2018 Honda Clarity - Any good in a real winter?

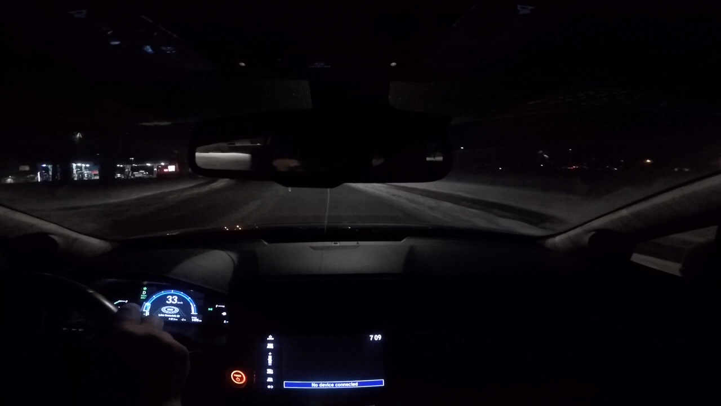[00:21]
Drive around some of the roads where I live and as you can see out the window there's some good snow on the ground. The roads are they're certainly not dry but they've even hurt there. The roads have some ice and some slush on them. It's below freezing now so it's starting to ice up and I'm going to give you folks a sense of whether this thing's actually any good in the snow or not or in the winter. So a little bit of background you folks probably remember if you've watched any of my other videos that
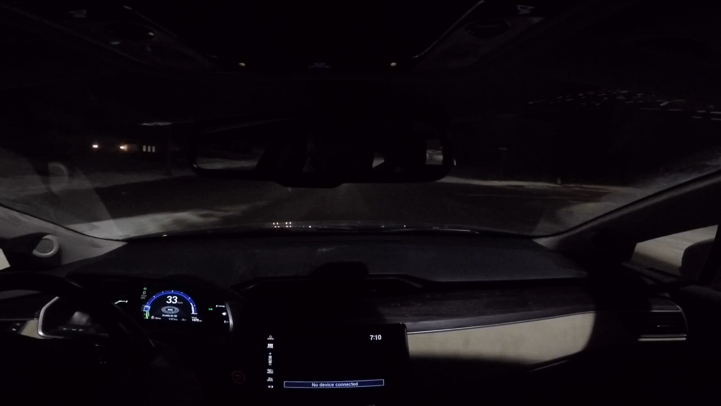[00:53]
I do have some brand new Dunlop winter tires mounted on 18 inch steel rims which I put on the car because of course if you live in a place where you have to swap your tires every season or every winter it's a heck of a lot easier to do that with them on rims and tires. So obvious that's me being Captain Obvious but let's go to some of the side streets here where you can get a better sense of what this thing is like.